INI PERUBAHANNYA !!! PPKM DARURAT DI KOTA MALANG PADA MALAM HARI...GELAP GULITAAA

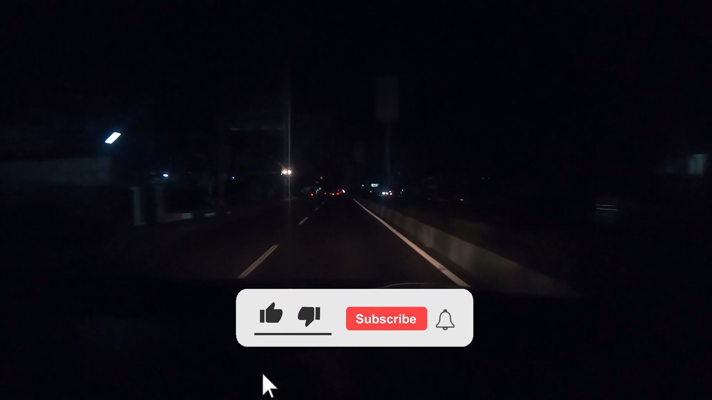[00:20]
Halo guys selamat malam Assalamualaikum warahmatullahi wabarakatuh Saat ini saya sedang berada di sekitar Pelimbing teman-teman ya Selamat malam Hari ini adalah PPKM
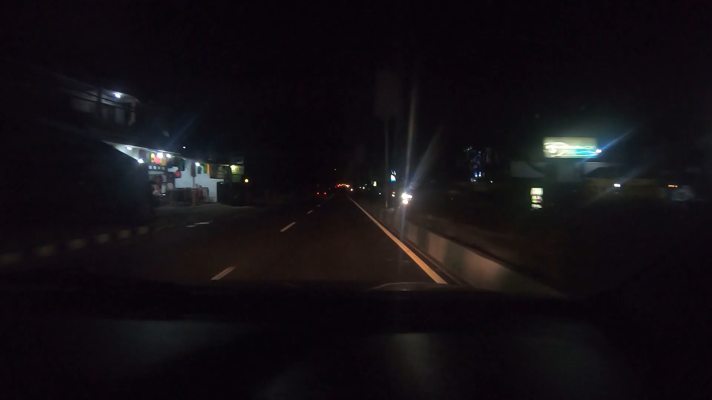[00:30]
darurat hari kedua guys Jadi kalian bisa lihat Semua lampu yang mengarah ke Pelimbing ya Ke arah Malang itu lampu jalannya udah dimatikan guys Jadi saat ini udah jam 8 lebih 10 menit teman-teman ya Kalian bisa melihat Jadi memang benar-benar diterapkan PPKM daruratnya di kota Malang Kalau kalian tahu bahwa sebelum PPKM darurat ini ada PPKM mikro teman-teman
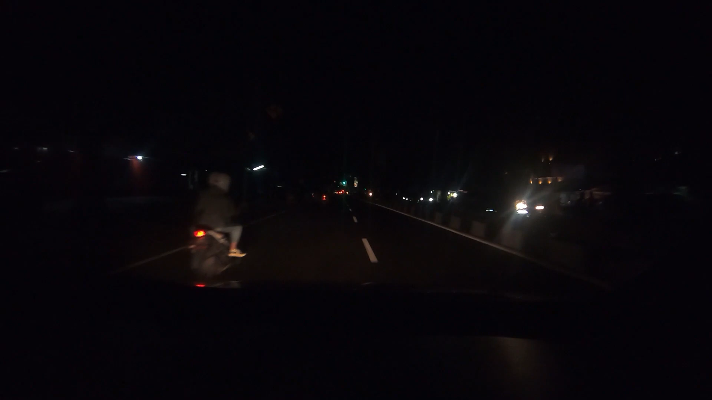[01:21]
berarti semua aturan-aturannya pasti bakalan diperketat teman-teman Salah satunya agak berbeda dari yang PPKM mikro Kalau PPKM darurat itu kalian bisa lihat lampu jalan ya Di atas ini itu mati semuanya Kalian bisa melihat Seat ini saya berada di sekitar pertigaan belimbing teman-teman Dan mungkin saya akan coba jalan-jalan ke arah kota teman-teman ya
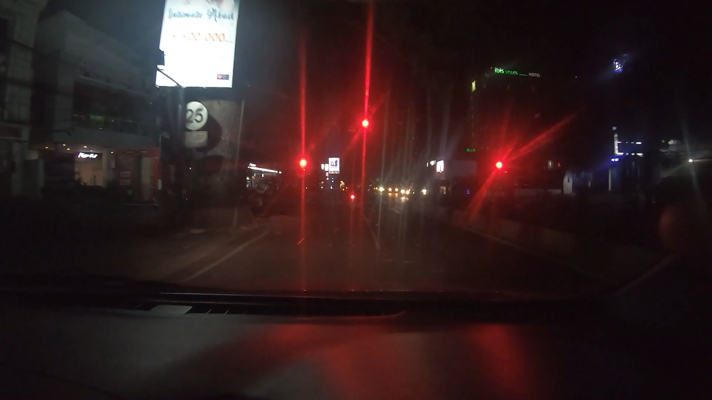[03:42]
Oke benar Ditutup teman-teman Pizza Hut juga ditutup Pizza Hut juga ditutup ya Jadi ya benar-benar diterapkan gitu Diterapkan untuk Jam 8 Harus tutup gitu Kalau kalian bisa melihat Memang Apa namanya Di jalan ini kan Masih ada sepeda motor Mobil masih banyak ya Ya
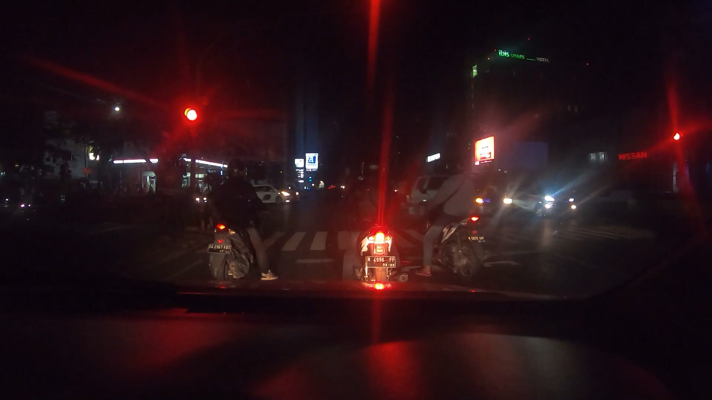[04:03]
Mungkin ada tujuannya Masing-masing ya Masing-masing individu Mungkin ada tujuannya Tapi semua Apa namanya Fasilitas-fasilitas umum itu Tutup jam 8 Kecuali SPBU Kalau SPBU itu Karena dia adalah supporting ya Sifatnya supporting Itu dia tetap buka 24 jam teman-teman Seperti itu ya Guys Jadi sekarang saya sedang berada di sekitar Perempatan ya Kalau nggak salah ini Perempatan atau pertigaan Di Sekitar Pizza Hut My
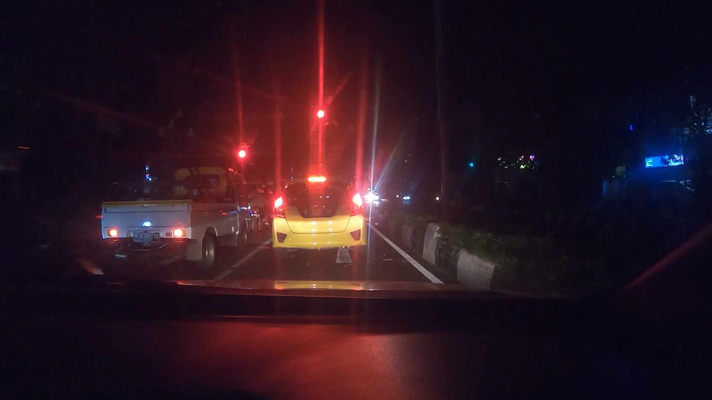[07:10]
Ya beginilah guys ya Kota Malang Di malam hari Sepi guys Oke udah lampu hijau guys Lanjut
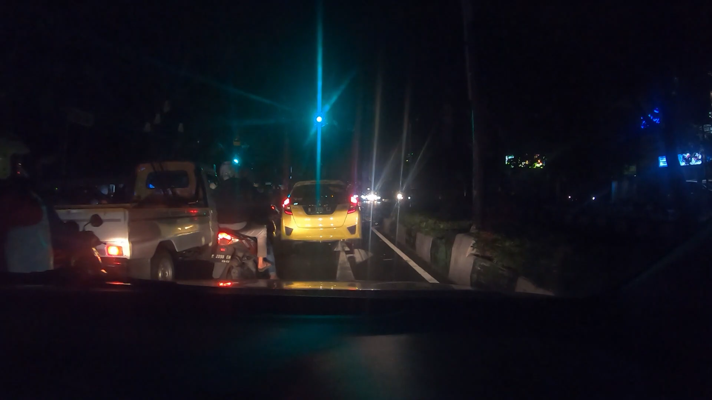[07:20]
Kita mungkin Sampai di Mana Tengah kotanya Malang Jantung pusatnya Malang Terus setelah itu kita balik guys Nah ditutup semua guys Toko-toko semuanya Ditutup semua teman-teman Jadi ya memang Ya Ya seperti ini guys Tetap harus support ya Tetap harus jaga imun kalian ya Tetap harus jaga imun Jaga kesehatan Jangan lupa tetap bahagia Dan jangan lupa tetap makan Ya guys ya Jadi